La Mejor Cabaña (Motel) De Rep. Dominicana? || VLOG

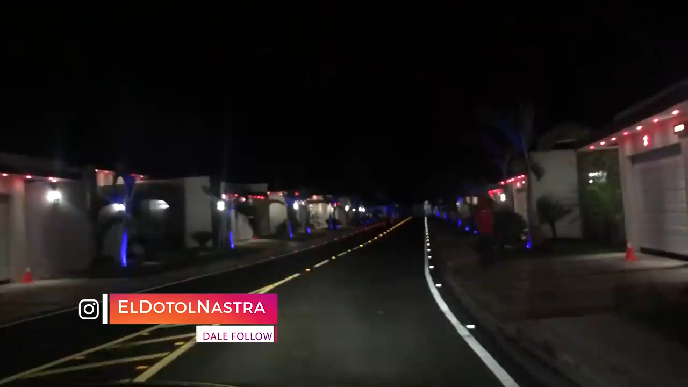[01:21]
Vamos a ver si es cierto que esta es la mejor cabaña que tiene la República Dominicana. Mira qué lindo se ve esta vaina. Oh my God.